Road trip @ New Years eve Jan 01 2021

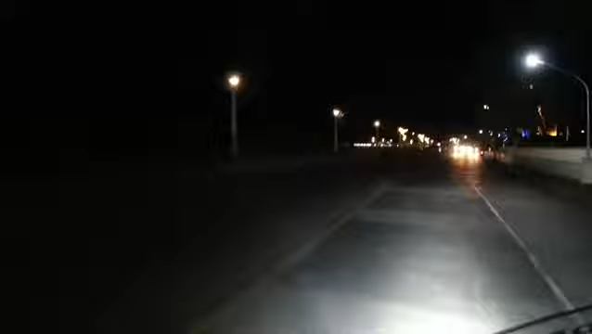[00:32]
So, andito po tayo sa Boulevard at night time ng January 1, 2021. So, as you can see, marami po ang mga naglalakad pa rin. Marami naglalakad, marami nag-i-enjoy.
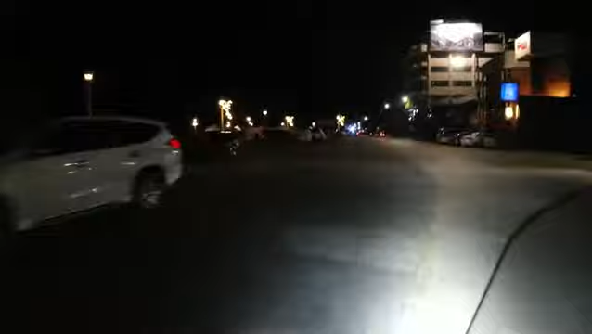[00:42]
Habang tayo mag-joyride. Okay? Joyride tayo, guys. So, ito yung Bricks Hotel. Ayan. So, wala na yung pantindahan. Tapos na sila, closing time na sila. Pero marami pa rin tao dito. Umamasyal. Ayan. So, as you can see, maraming namamasyal. Kahit sarado yung mga tindahan.
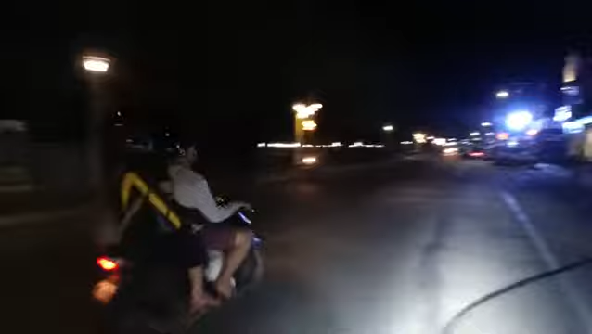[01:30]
Ito naman yung famous na Paseo de Perdices. Andiyan po matatagpuan ng Max Fried Chicken and mga iba pang restaurant like Domino Pizza.
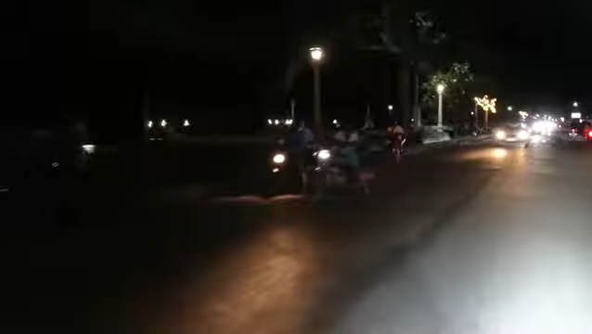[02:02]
O, di ba? Yan po ang kaganapan ngayong January 1st, 2021.
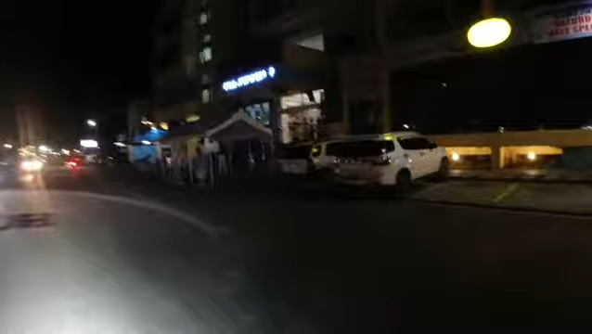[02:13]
And this is the most well-known Bethel guest house, the oldest and the first hotel.
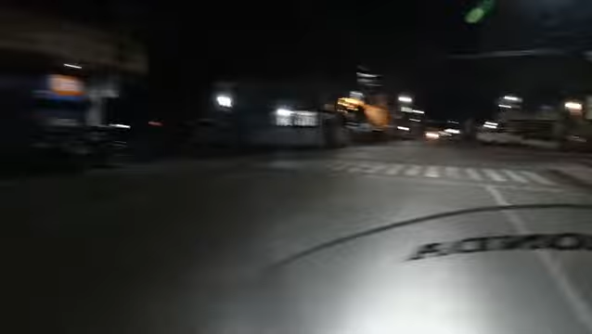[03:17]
So ito yan, ito po yung plaza. Sa plaza ng Dumaguete. Ito po yung capital, city hall. Ito po yung city hall nila.
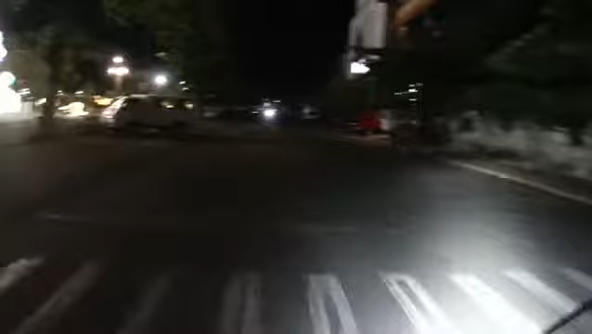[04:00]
So liliko tayo, ikutin natin, ayan po yun.
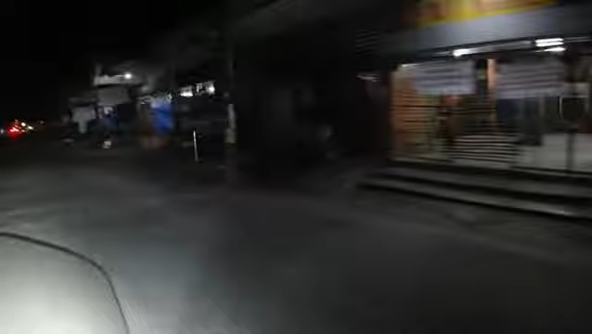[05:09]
Ayan. Fruit stand, ito yung mga fruit stand. We have the Mercury Drug.